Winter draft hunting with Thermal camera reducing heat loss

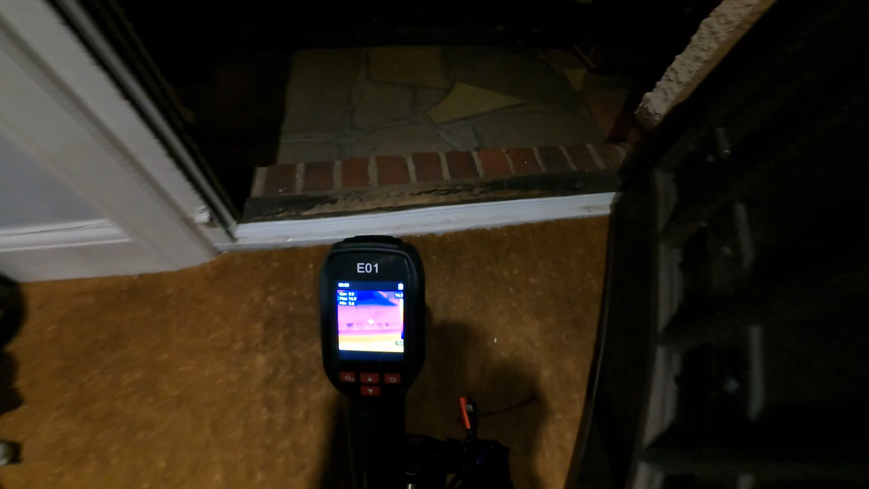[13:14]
And when the door is closed.
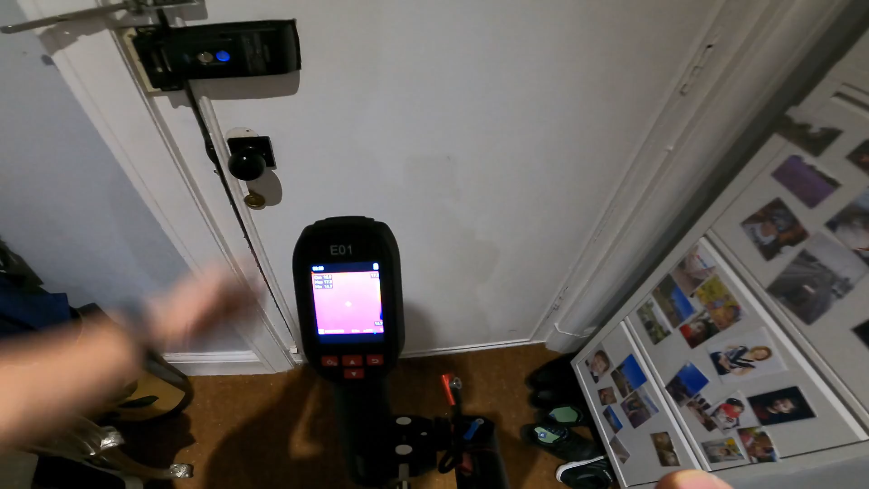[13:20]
And it really seals everything shut. Well, this door is almost 90 years old. So with that big a gap, this is as good as it can go.